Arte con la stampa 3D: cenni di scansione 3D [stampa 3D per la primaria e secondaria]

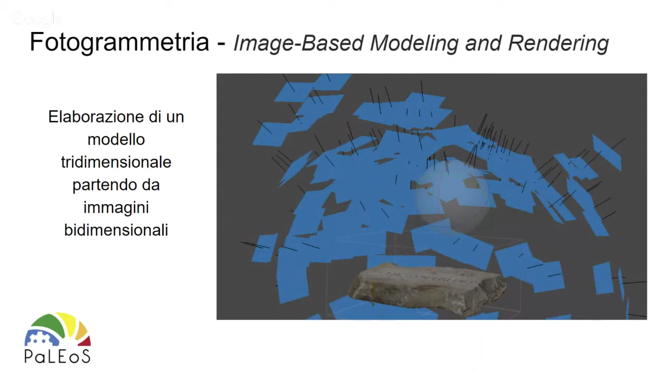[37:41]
è richiesto magari un buon numero di foto per intorno a un oggetto ora dopo vi faccio vedere più nello specifico un esempio però con i cellulari di oggi veramente si riescono ad avere ottimi risultati anche senza utilizzare una fotografia professionale altrimenti per lavori più accurati per avere una qualità molto più alta esistono scanner che possono essere a luce strutturata o laser scanner che a questo punto sono macchine complete solitamente c'è un proiettore e una o due camere che acquisiscono il dato il proiettore
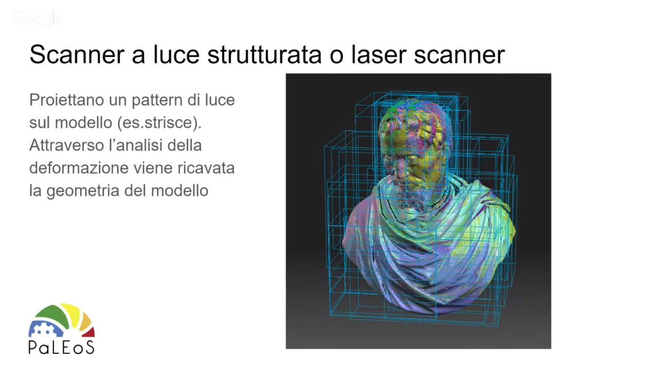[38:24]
proietta sull'oggetto un pattern che naturalmente prende si deforma in base alle forme e quindi le camere acquisiscono il dato della profondità questa è una tecnica un po' più difficile e che comunque richiede un'apparecchiatura specifica ci
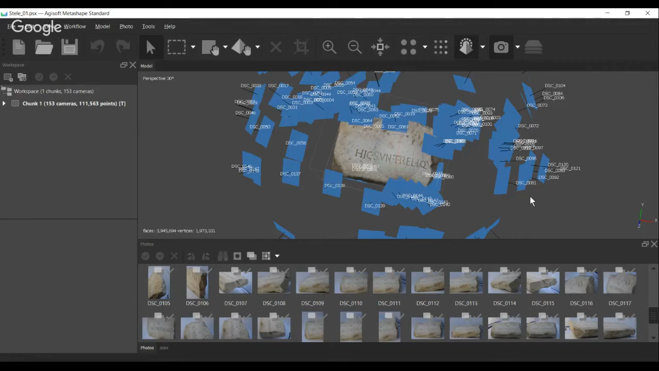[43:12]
che il software ha stimato da cui sono state effettuate le foto quindi se lo giro vedete è sostanzialmente
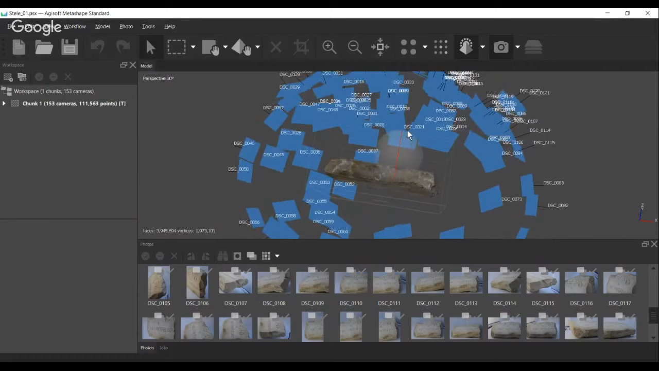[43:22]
una sfera di fotografie intorno intorno al mio oggetto quindi in questo modo aumentando molto il
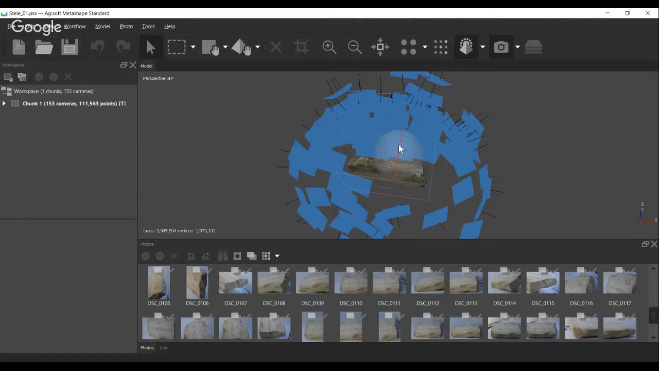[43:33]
numero di dati a mia disposizione il numero di scatti io riesco a ricostruire
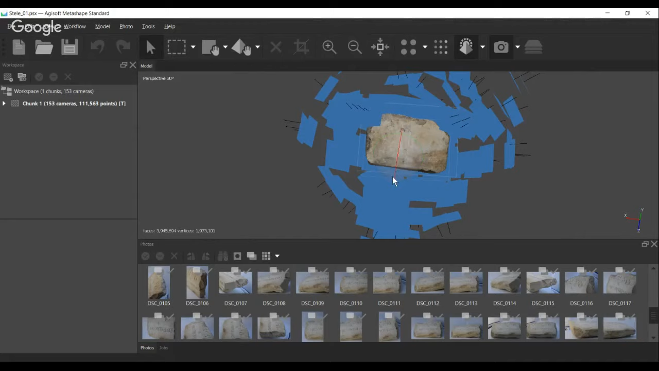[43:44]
tridimensionalmente il mio oggetto ora qui voi lo vedete anche vi levo un attimo le foto con il dato del colore perché naturalmente le fotografie mi permettono di acquisire
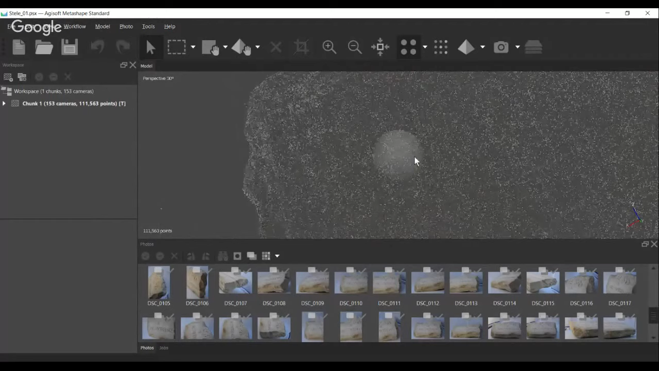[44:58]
viene estratto dalle fotografie in realtà sono dei punti sono dei punti di contatto di tutte queste immagini che poi vengono unite da dei triangoli bene per cui quello che poi dà la precisione del vostro oggetto è questa nuvola di punti
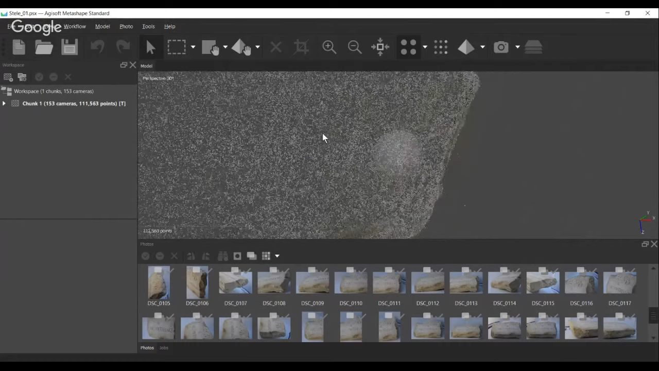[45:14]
più è densa questa nuvola di punti migliore sarà il risultato finale è un po' come il gioco unisce i puntini sulla settimana di cristica più sono distanti tra loro i puntini più la linea che li unisce sarà
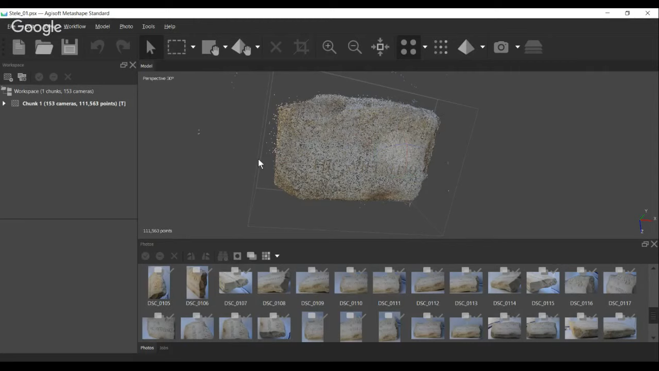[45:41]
approssimativa soprattutto se non so bene che oggetto è se ho molti punti molto ravvicinati tra loro ecco che il tratto sarà più continuo sarà migliore quindi anche il risultato finale sarà migliore